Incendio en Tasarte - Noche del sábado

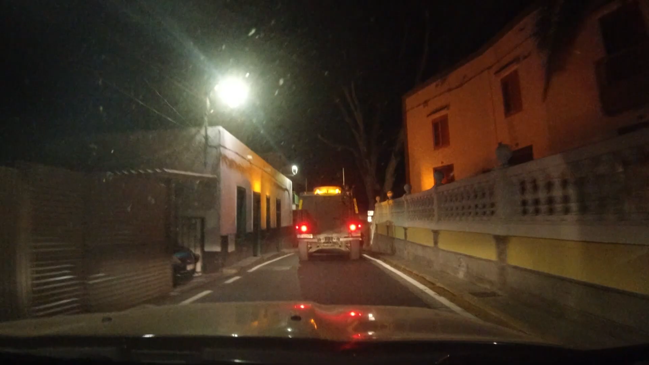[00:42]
El reloj marca ahora mismo las 11 menos 20 de la noche. Estamos llegando a la zona de Los Palmitos y acabamos de ver a dos vehículos de la UVE, de la Unidad Militar de Emergencias, que se dirigen hacia el punto donde está el fuego.
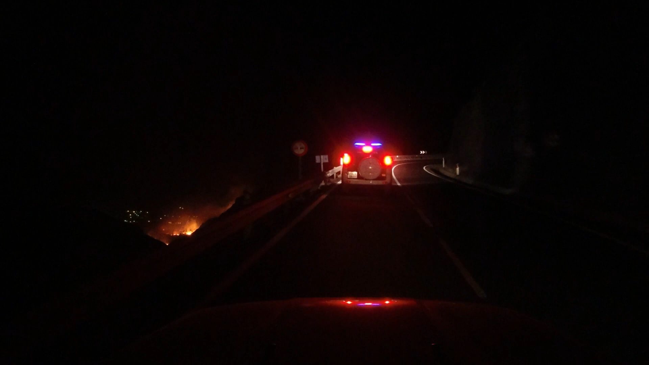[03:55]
Escoltados por la Guardia Civil y siguiendo todas las medidas de seguridad, logramos llegar a uno de los puntos más conflictivos.